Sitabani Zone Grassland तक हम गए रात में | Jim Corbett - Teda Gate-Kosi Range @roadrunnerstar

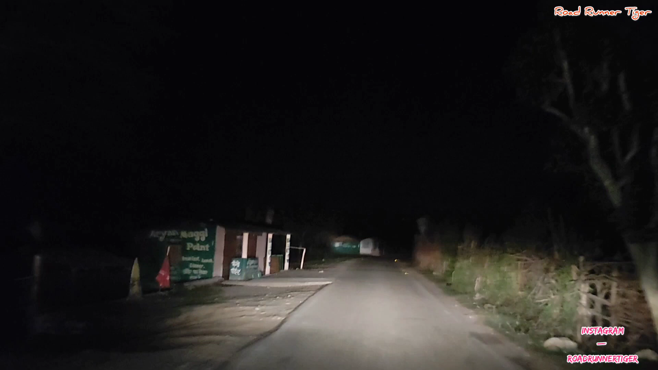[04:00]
बाद फिर यहाँ से निकल रहे कौन सी जगह भैया ये टेढ़ा टेढ़ा गेट टेढ़ा गेट अच्छा उसमें लिखा भी था बोर्ड के ऊपर उसको रुकवा कर ये सामने की ये देखो ये देखो चीतल है ना ये इसलिए नहीं जानते थे ये अलग गेस्ट रात में चलते घूमने तभी नहीं जानते
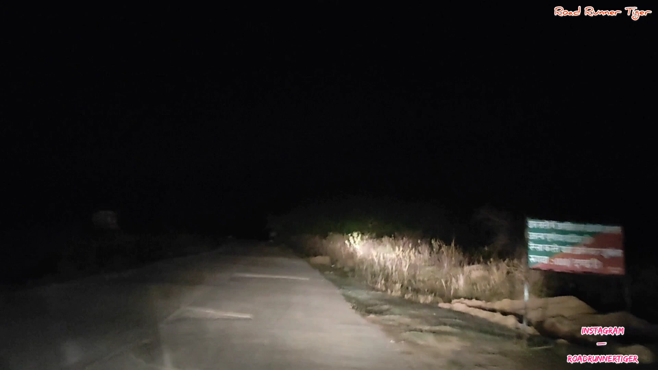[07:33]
घासलैंड है ना, ज्यादा मत दबाना सर, पहले देख लो। तू ये एरिया ऐसा है यहाँ पे टाइगर किल करने में कोई आसान सा है?
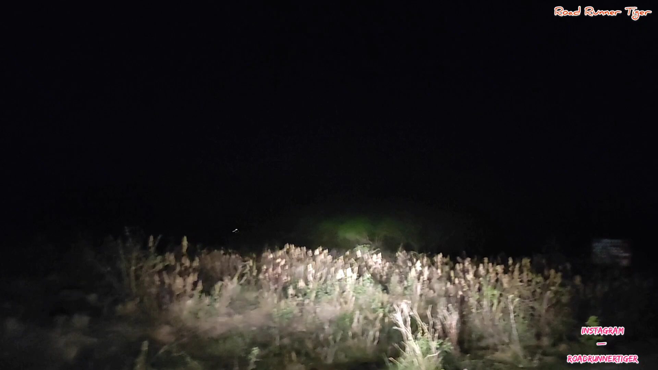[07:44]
अपील क्या लिखा हुआ है? यह वन, ये देखो कितनी सारी हिरन हो गई,
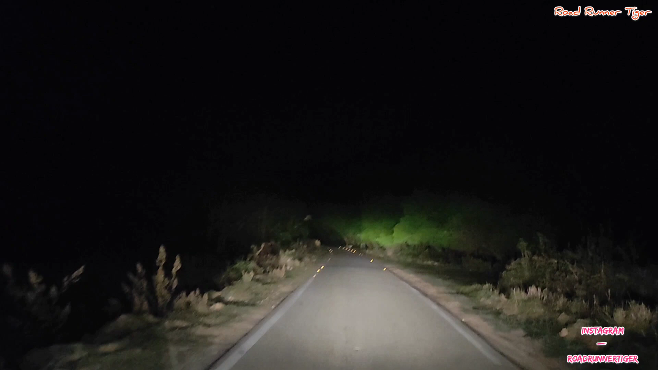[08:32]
ये घात लेना है यहाँ पर, शिकार करना उनका आसान है उसका। हिरन तो दिखा दो तो, हाँ ये देखो हिरन तो ये है, अब पता चला वो हिरन क्या है। रुको ना मैं लाइट लेता हूँ, जगह है मेरे पास
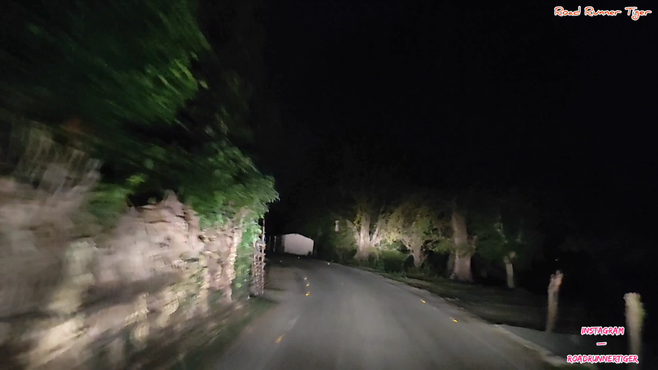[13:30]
ये तो दुकानें नहीं है, दुकानें हैं लेकिन ज्यादा घर नहीं है। वैसे चौकी आ गया ना, ये खोल देगा? हाँ खोल देगा, आ गया भैया। ये भी अंदर बेचारा घुस के रहता है, हम डर तो डर ही।